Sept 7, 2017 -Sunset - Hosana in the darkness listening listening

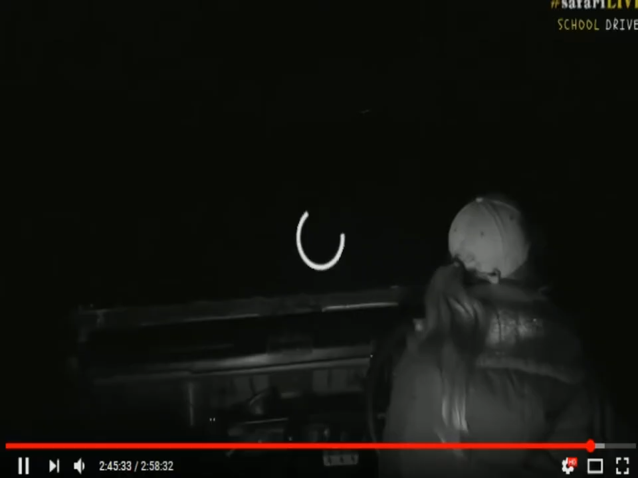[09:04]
Now, Karen, you're wondering if... ...where she's disappeared. David, you're wondering if the lionesses would reprimand the cubs? Um, most certainly, I'm going to just dive in a little bit of...
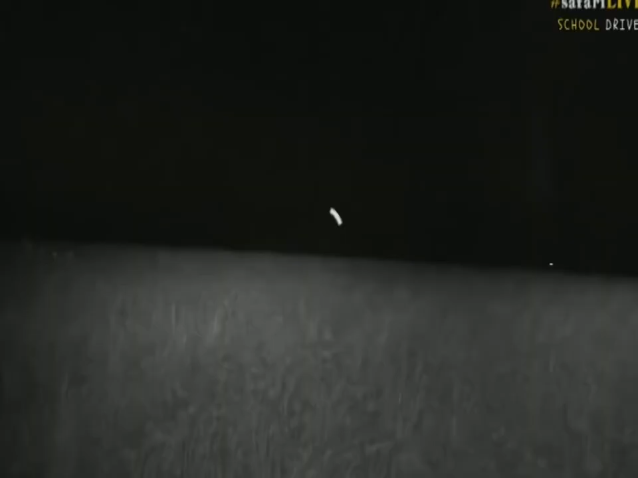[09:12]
I'm going to have to use my spotlight just to shine a little bit. I'm not shining on the lions. I don't want to put my big brights on. What I'm going to do is I'm going to turn us so that we're behind the lions, and that we'll be able to see the zebras just behind them. I'm also going to scan for this lioness. Now, a question from David. You're wondering...